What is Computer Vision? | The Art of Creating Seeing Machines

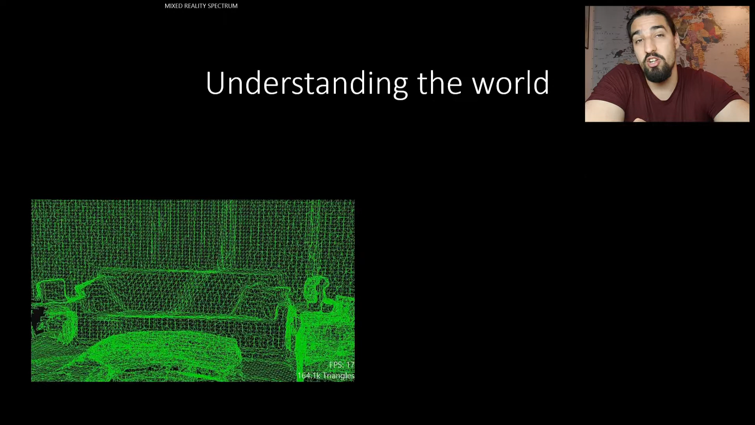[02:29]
It uses cameras and depth sensor and a couple of other sensors to extract geometry and create a 3D map of the world around it.
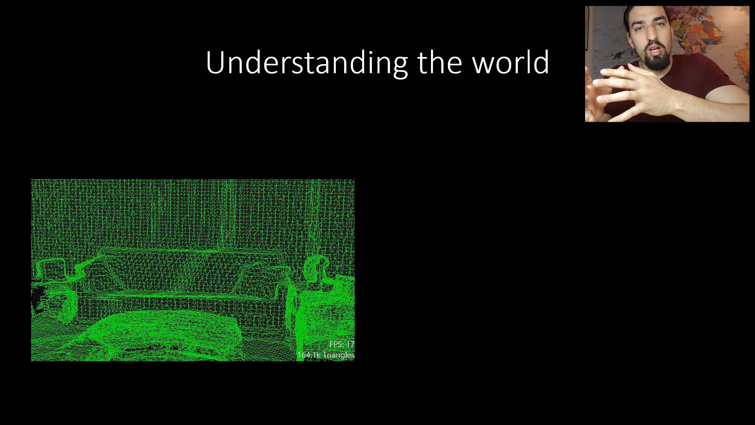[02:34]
So that grid, also called mesh that you see in the clip, is what I'm referring to.